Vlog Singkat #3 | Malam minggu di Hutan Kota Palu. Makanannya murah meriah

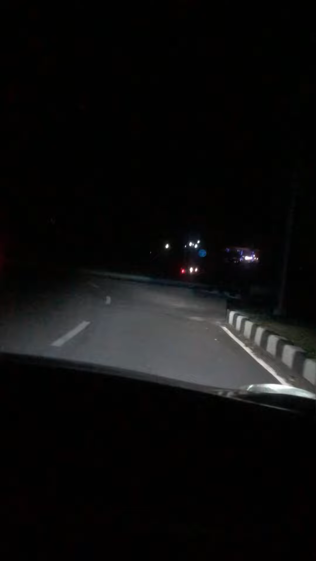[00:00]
dengerin sih. Menurut orang di mana ini? Ah, gede. Yang betul sayang.
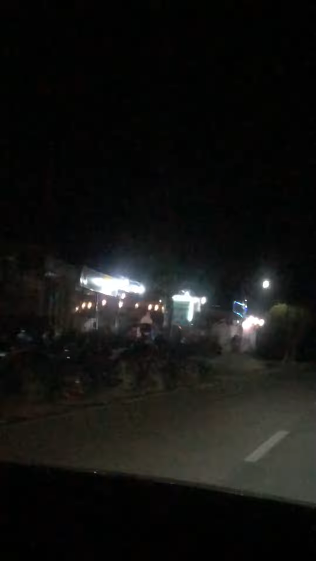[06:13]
Jadi panjang. Kayaknya harganya sama semua sayangnya. Rata-rata. 11-12 lah dengan harga yang tadi. Udah habis.
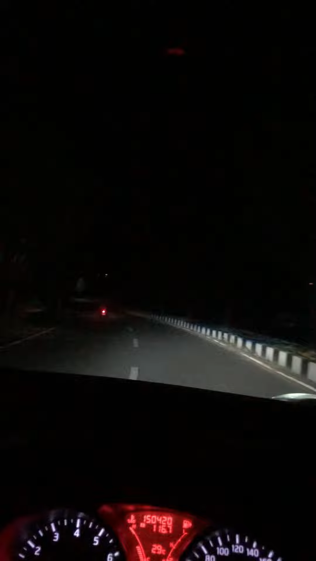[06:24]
Ini jalan ke Universitas Tadulako. Iya. Bundaran STKI. Jadi di Palu begini, ada lampu jalan.
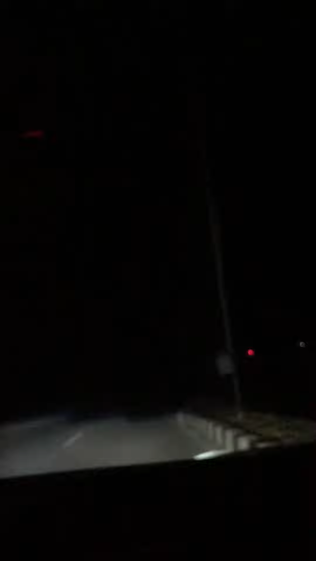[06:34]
Tapi lampu jalannya mati. Tidak dikasih menyala. Enggak tahu memang rusak lampunya atau sengaja tidak dikasih menyala.
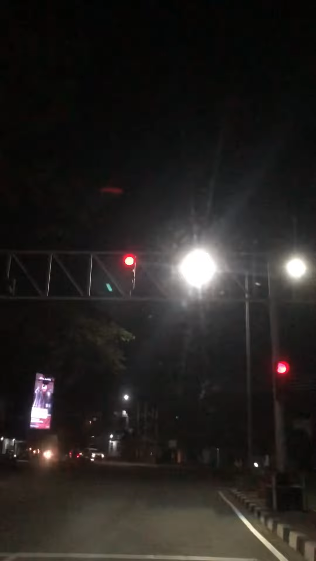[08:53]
Jadi kita lewat ke rumah lewat di berapa lampu merah? Dua. Sebenarnya bisa satu lewat di belok kiri sini tuh. Cuman tinggi. Gak usah. Jadi harus bajalur. Tadi itu jalur yang di sebelah sana toh. Habis itu pindah yang di sana, baru yang di sini. Kayak lampu merah pada umumnya lah, lampu lalu lintas pada umumnya. Cuma lama. Buin sudah.
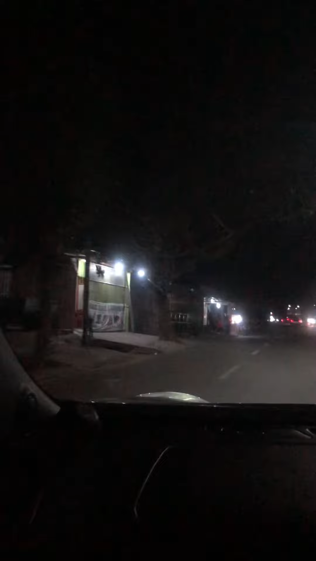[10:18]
The Shia. Tek lihat lah kalau malam. Ini sebelah kiri.
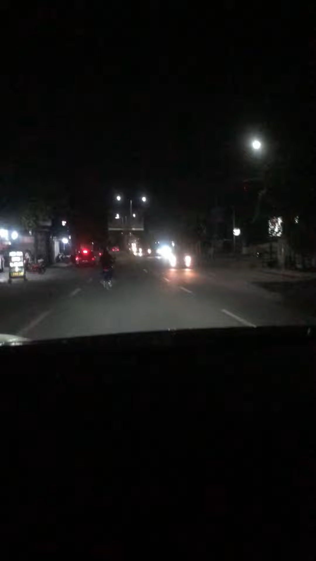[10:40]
Sofi. Itu ada Alfa, adalah Alfa. Oh, di Palu cuma ada Alfa Midi di Palu. Tidak ada Indomaretnya itu. Bukan belum ada. Belum ada. Indomaret Alfamartnya belum ada juga.
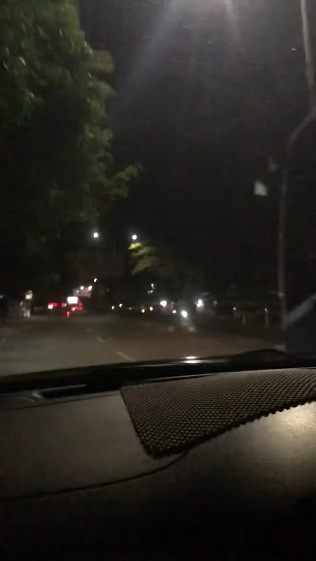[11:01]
Yang ada Alfamidi. Itu Alfamidi sana. Jadi yang ditemui Alfamidi.
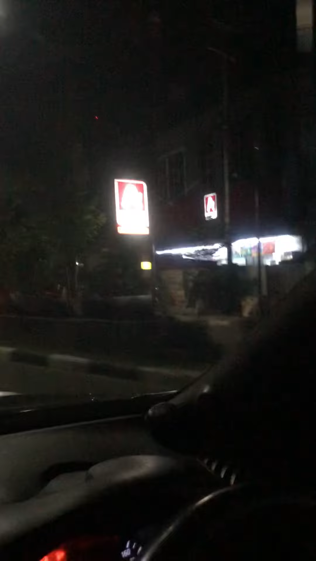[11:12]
Alfamidi. Ada McD. Di Palu baru ada McD tahun ini. Alhamdulillah. Baru tahun ini dari bulan